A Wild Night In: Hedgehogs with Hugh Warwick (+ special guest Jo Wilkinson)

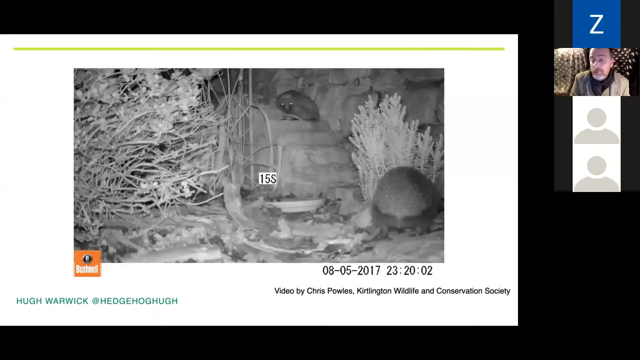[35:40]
It shows the hedgehogs can use it walking up and walking backwards as well. It also reveals a slight design flaw, which you might notice.
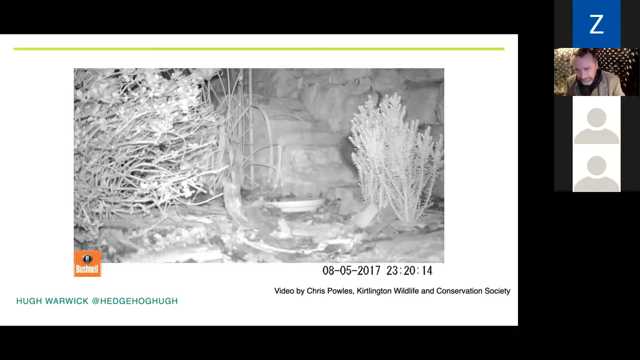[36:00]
So if you build it, you know, they will come. And this is a regularly used corridor that the hedgehogs use. But I went up beginning of last year to photograph Chris for an article I was writing. And he said, you've got to come and see what I've done now. And he was so excited.
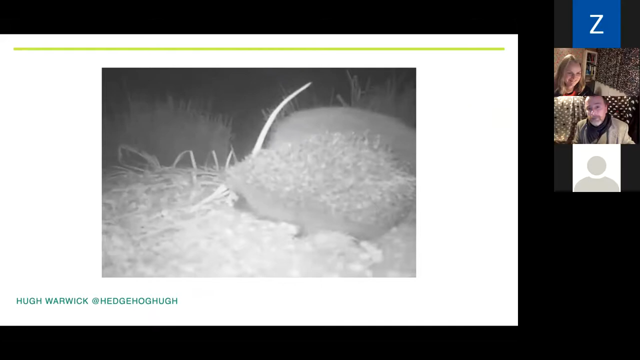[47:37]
You can see she's frowning there. The prickles over the front of her face.
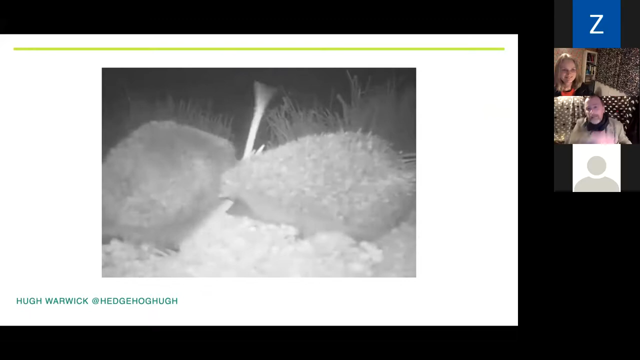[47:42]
And this whole process leads to the creation of flattened arena of vegetation, which has led to the greatest headline ever.
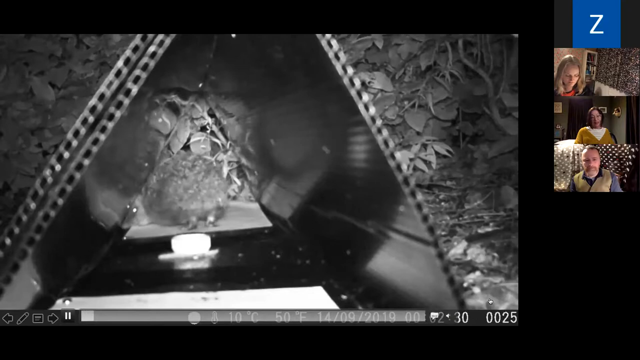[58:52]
So we use a combination of wildlife cameras, but also footprint tunnels, which are the ones that you can see in the video, but also the one that you saw me playing with in that initial slide. They're really simple. You can do them in your own garden. It's just a any you can build them out of plastic or cardboard. They just need to be tunnel shaped quite long. They have a little bit of food inside. You can see that hedgehogs eating some food out of a dish in the centre there. It's drawing the animal in over a sort of inky pad.